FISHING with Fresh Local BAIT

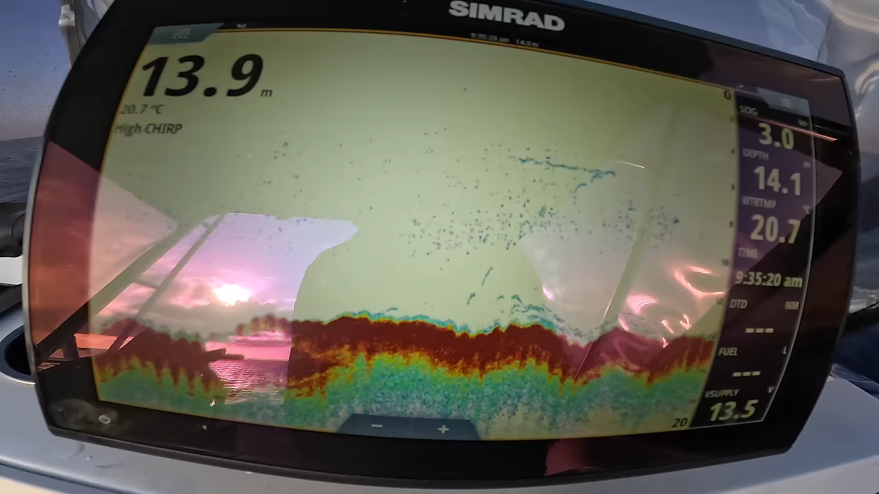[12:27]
On screen: water 20.7°C
So this is up on top, 13. 14. And around here somewhere she drops off any minute now.
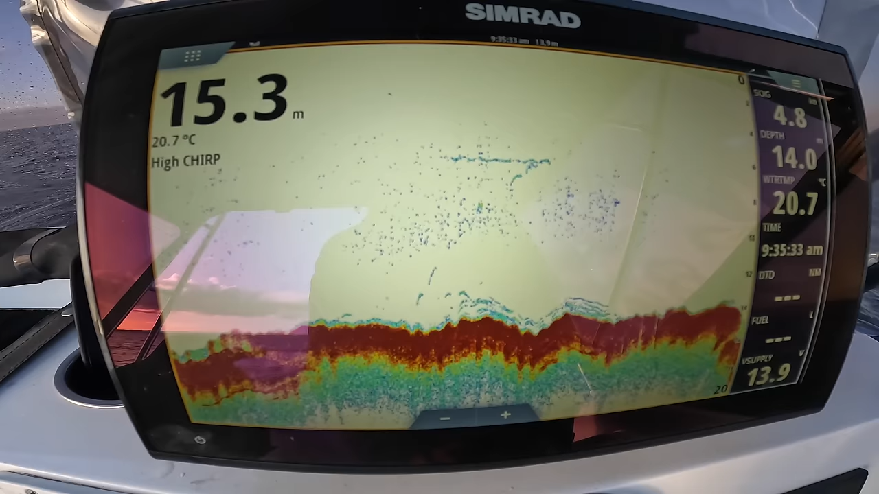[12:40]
On screen: water 20.7°C
I think it might be here, around about here. Yeah, yeah. So here we go. See that edge there? I was sitting on that edge where it drops from 13 down to 16.
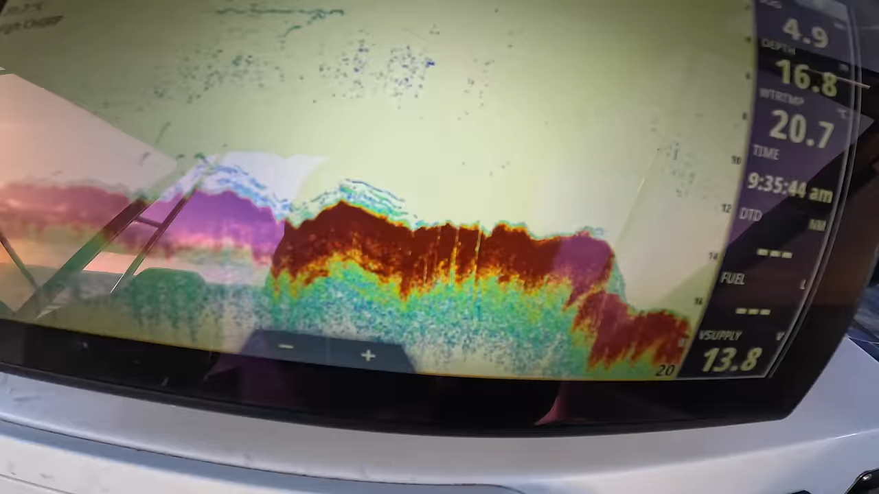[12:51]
On screen: water 20.7°C
Down to 17 off the back here.
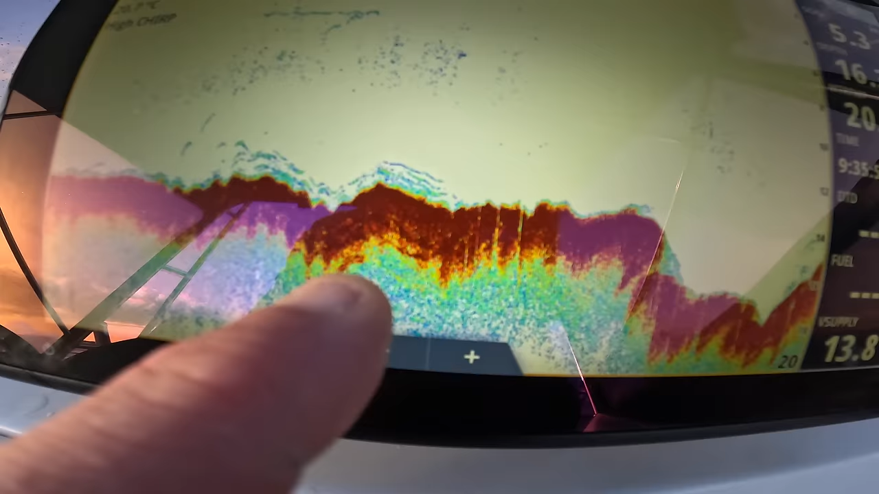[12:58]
You can see all that, that's all the skippy on the sound of there. That's what I was sitting on. Anyway,